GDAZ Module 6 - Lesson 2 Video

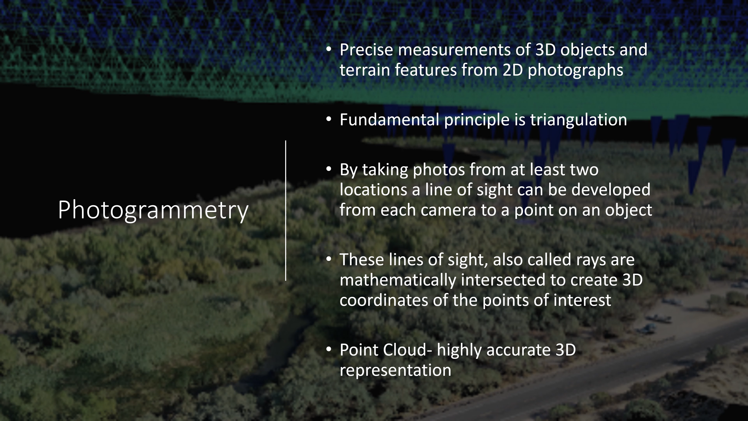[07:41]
photogrammetry software can use multiple photos of the exact same object to place the point of interest on a subject in an accurate 3D position. The final result can be hundreds of millions of points that come together to form a highly accurate 3D representation called a point cloud. Photogrammetry can also take place from the ground. As you can see here,
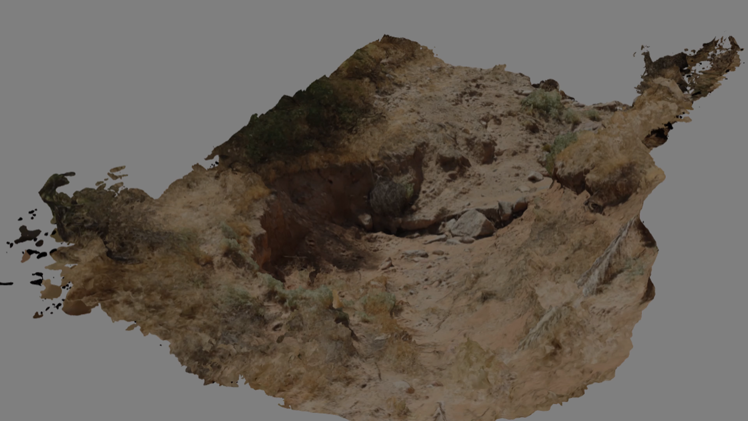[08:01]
this is an erosion gully photographed from multiple overlapping angles with a handheld camera. This was actually on the project site and Justin took his camera out and captured a couple hundred
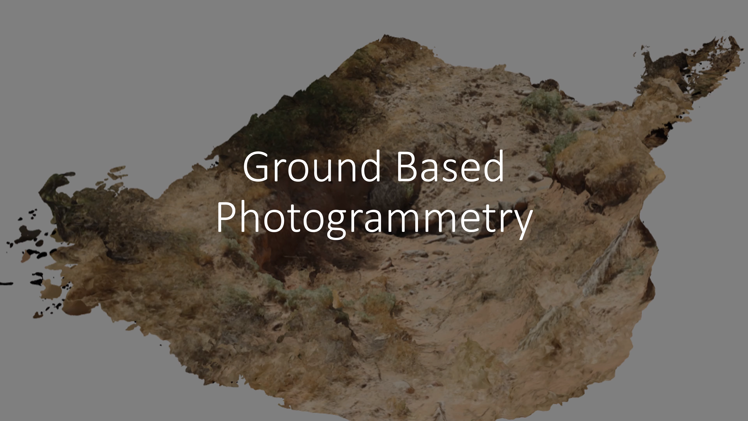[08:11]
images of this gully and was able to render these images into what you see here.
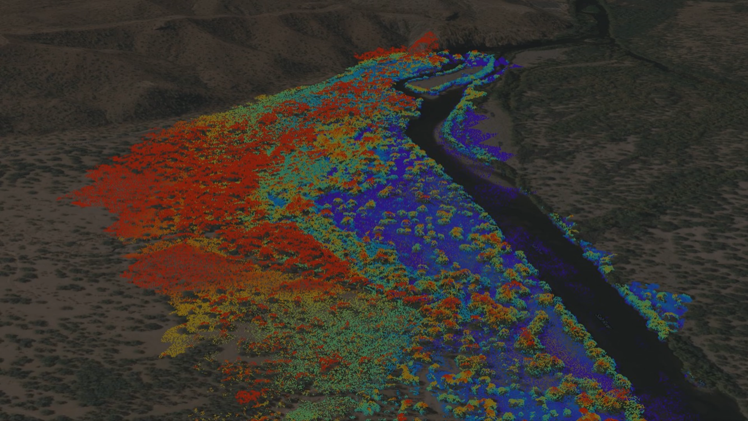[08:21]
But the more commonly and I would say exciting form is imagery collected from an aircraft.
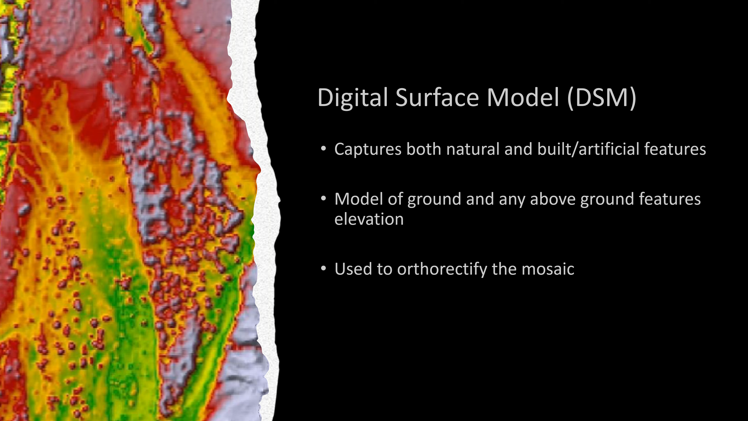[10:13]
As we can see here, the DSM captures all of the above ground features, which in our case for our project site is vegetation. Another popular digital elevation model is a digital terrain model or DTM. A DTM does not include above ground features, which means that we are looking at the raw terrain or elevation change across the site. We have been able to use this model in conjunction with other resources to model water flow events during floods,
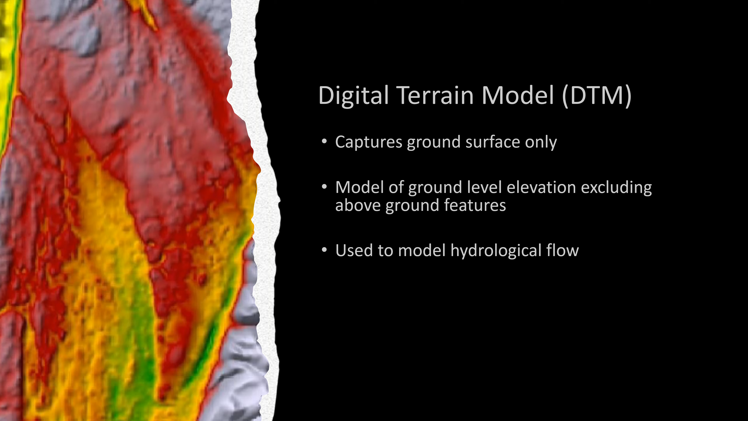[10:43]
and predict where shallow groundwater may be reached for tree planting. The last digital elevation model I will discuss with you is a canopy height model, or CHM.